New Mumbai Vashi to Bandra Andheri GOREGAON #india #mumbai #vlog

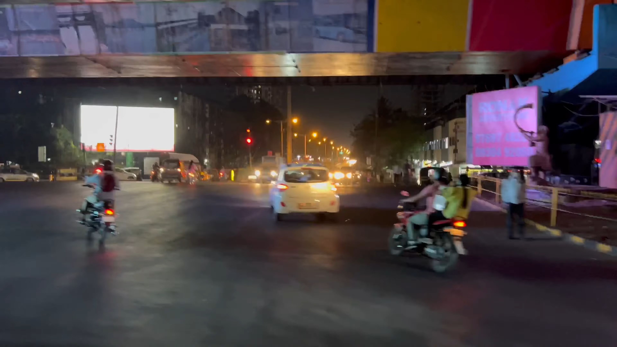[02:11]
जैसे ही आप पूना साइड से आते हैं, और ये पूरा का पूरा वाशी का क्षेत्र, और यहीं पर दोस्तों सबसे बड़ा होलसेल मार्केट है।
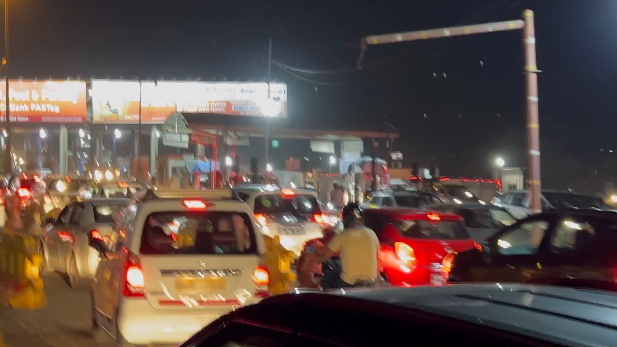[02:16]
और ये चेकना का क्रॉस करते हुए हम,
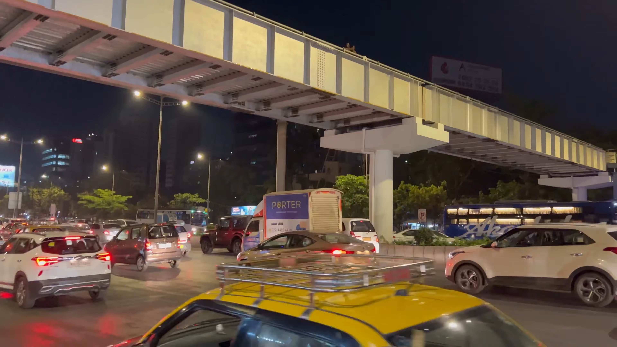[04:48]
ये लीजिए मुंबई का ट्रैफिक भी आपके समक्ष प्रस्तुत है दोस्तों।
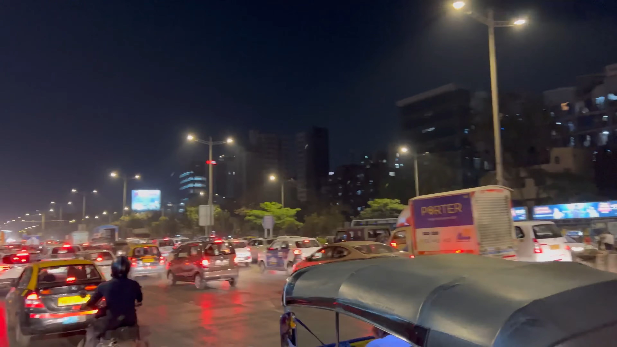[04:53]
मुंबई के ट्रैफिक से बच के आप कहाँ जाएंगे। रात भर जो जागने वाली रहती है, चलाएं मान रहती है पूरी मुंबई रात भर।
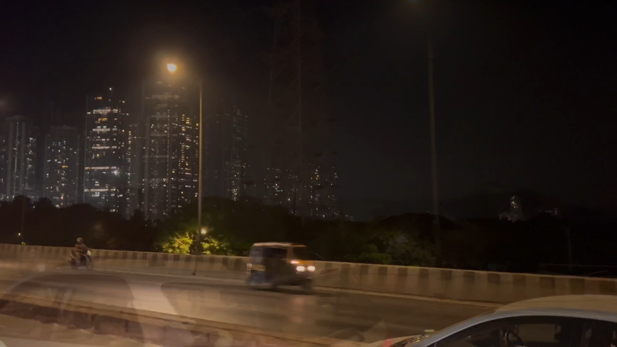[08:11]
आप सभी के सपनों की जगह, जहाँ पर कि मुंबई फिल्म सिटी है, ये दिखना शुरू हो गए हैं। और ये ओबेरॉय वुड्स बहुत ही खूबसूरत,